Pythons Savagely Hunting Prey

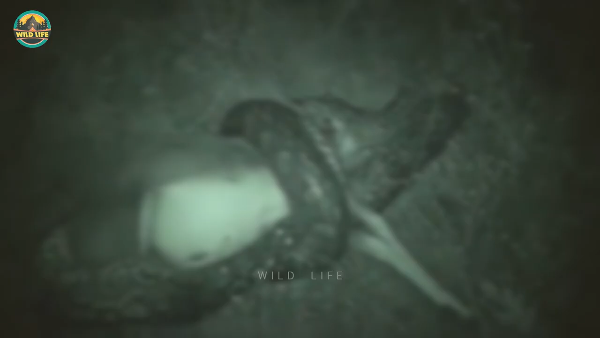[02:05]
It took this python eight hours to swallow this chital deer.
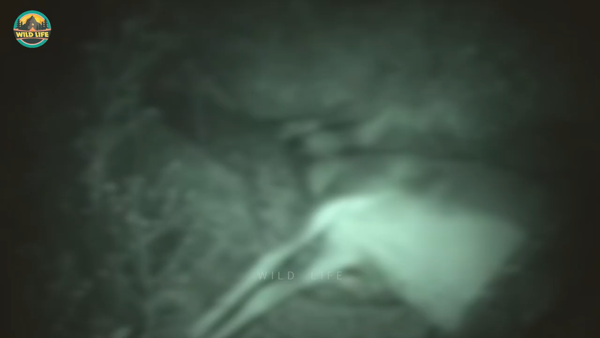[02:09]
You can watch the entire process in the video.
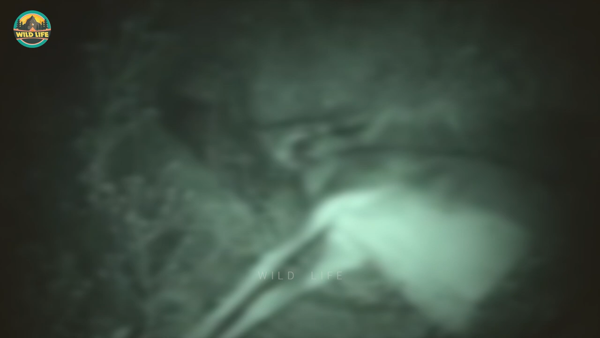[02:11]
The snake began swallowing the deer during the day and went well into the night to complete the entire process. Number 6. Python Eating Monkey A python eats a langur monkey in central India,
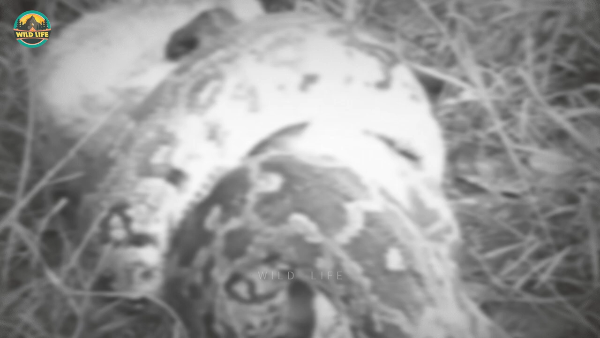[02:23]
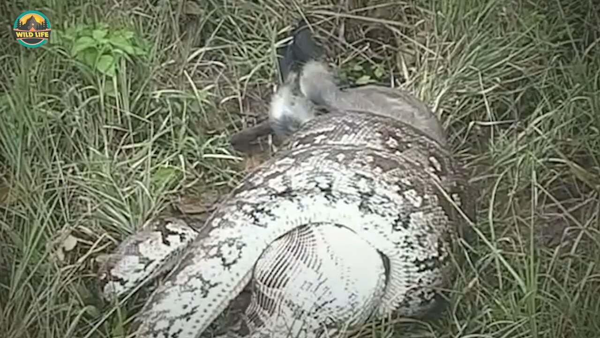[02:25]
first catching it, then holding it in a vice-like grip, and then slowly ingesting it,
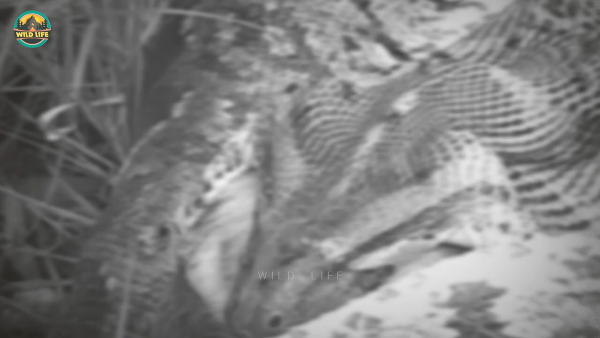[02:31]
kneading and swallowing it with its strong stomach muscles.
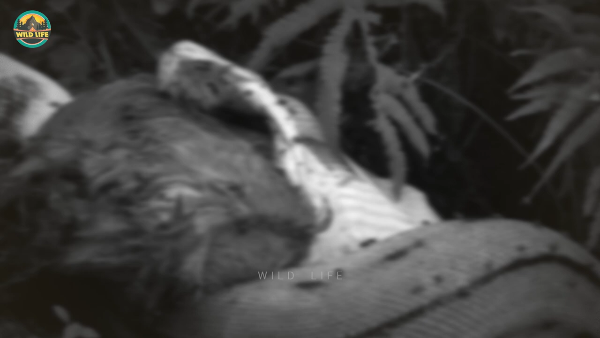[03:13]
It starts swallowing the goat whole.
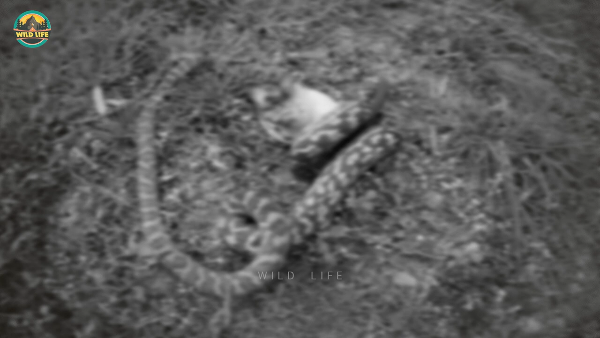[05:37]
This snake didn't waste any time and immediately swallowed this bat when given the chance.
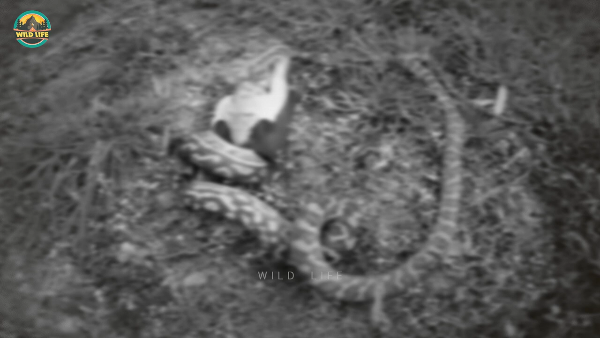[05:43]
When you see the snake in action, swallowing a bat appears to be more difficult than swallowing other animals.
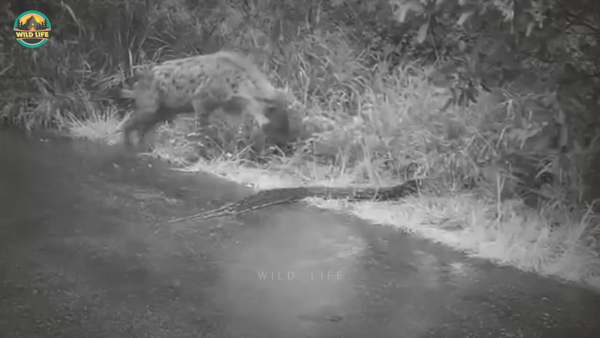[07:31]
but every time the large snake moves, the hyena backs off.
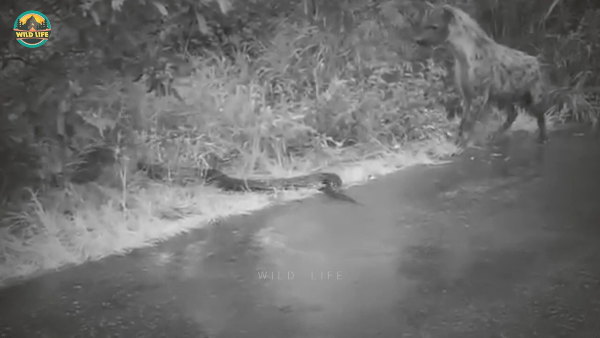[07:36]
It's obvious the hyenas are not familiar with pythons and how to kill them. Some of these were difficult to watch, but the clip that blew me out of the water was the bat escaping the grip of the python.